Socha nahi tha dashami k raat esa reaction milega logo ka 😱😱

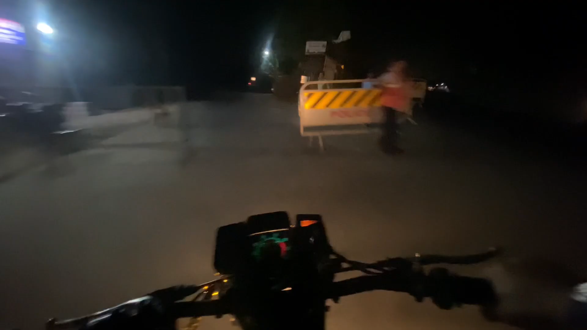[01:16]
तो देख सकते हो भाई बहुत ही ज्यादा पुलिस वगैरह सब कुछ नाकाबंदी सब कुछ चल रहा है अभी तक।
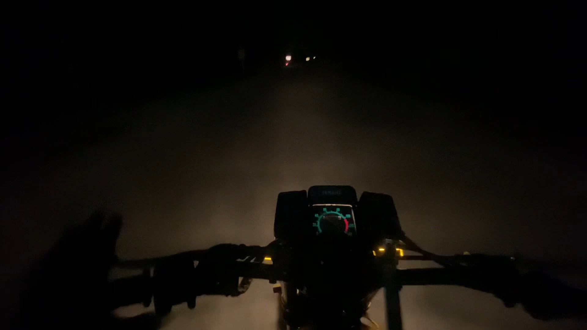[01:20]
तो वहाँ रफ्तार से भाग रहा हूँ। तो दोस्त लोग को अभी तक कहाँ गया मुझे मालूम नहीं है, तो वो बहुत आगे के चला गया, तो अभी तक उसको मिला नहीं भाई। ओ मंजिल आ गया गाइस, थोड़ी देर में पहुंच जाएंगे कुछ टाइम के बाद।
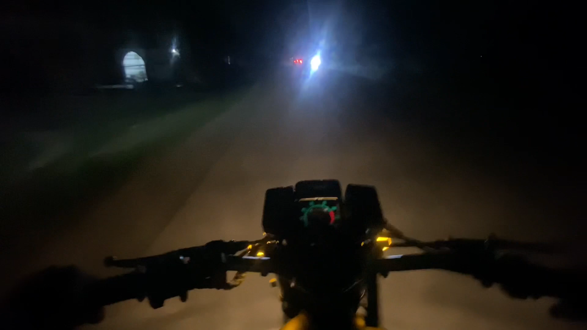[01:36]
यहाँ पर भीड़ भाट्टा बहुत ज्यादा है अभी।
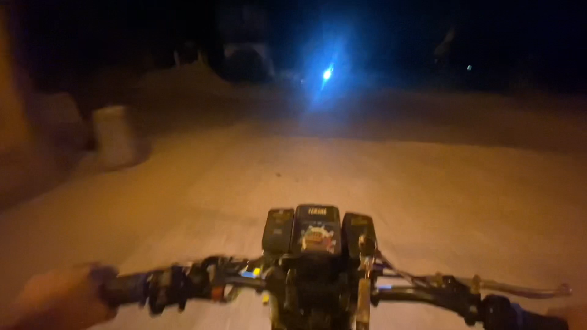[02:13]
छोटा वाला टनल है, कोई बड़ा नहीं है, खूब ही छोटा। तो हर तरफ है बाजी फट रहा है।
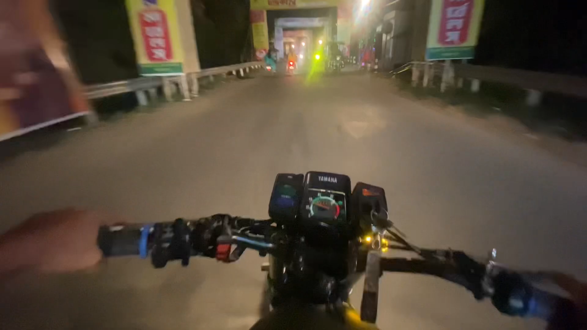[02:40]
हर तरफ भाई लाइट ही लाइट हो रही है भाई, रिएक्शन कैसे कैच कर रहे हैं मुझे समझ नहीं आ रही है भाई।
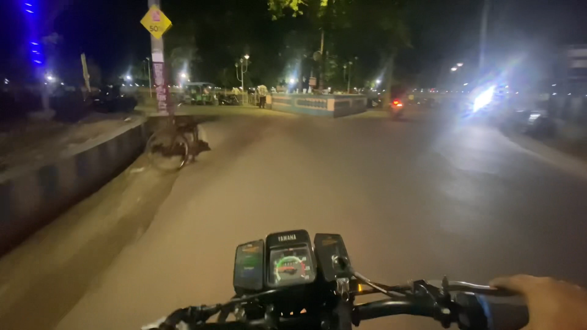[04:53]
ये अलाब स्क्वायर का सामने आ गया, अलाब बहरमपुर का सामने आ गया। गाइस को ओ भाई
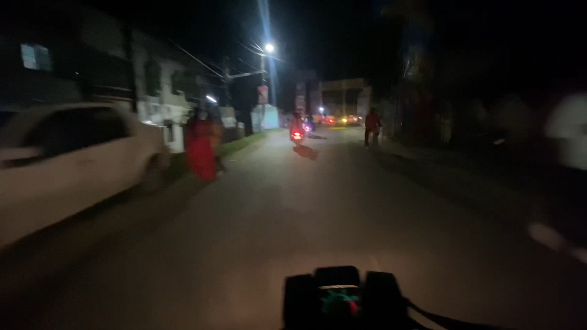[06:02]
तो बहुत रात भी हो गया अंधेरा भी हो चुकी है नी हे भेगा